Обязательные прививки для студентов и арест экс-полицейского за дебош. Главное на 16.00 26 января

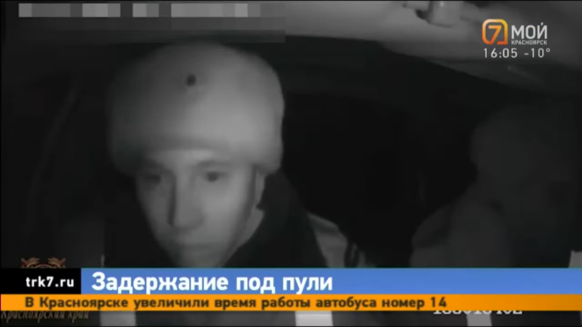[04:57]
Погоня полицейских за пьяным лихачом в Минусинске завершилась стрельбой.
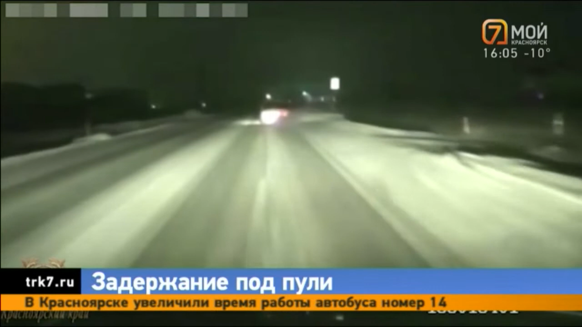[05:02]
Минувшей ночью инспекторы ДПС заметили «Жигули». Машина очень странно двигалась. На требование остановиться водитель напротив ускорился. Во время преследования выполнял опасные маневры. Выезжал навстречу, двигался задним ходом.
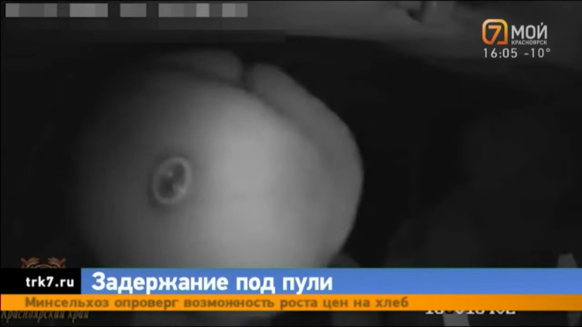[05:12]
На загородной трассе полицейские достали оружие. «Применяй оружие!»